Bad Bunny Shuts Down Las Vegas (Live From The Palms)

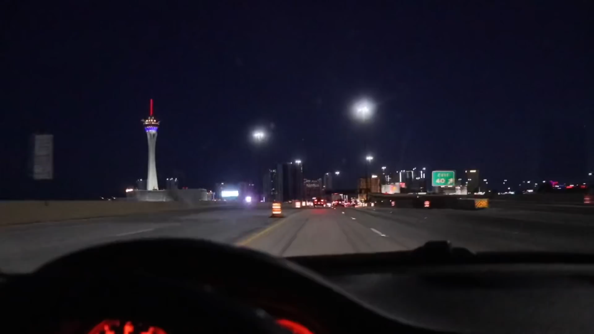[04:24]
Yeah. I mean, we're rushing back to the room because we have to literally get ready right now. If we want to be at least in the middle to see Bad Bunny when he shows up. The stratosphere right there.